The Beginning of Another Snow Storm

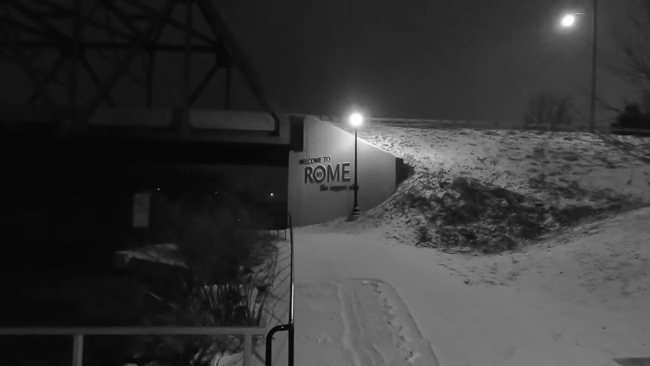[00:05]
As quick as all this snow melted, it's coming back.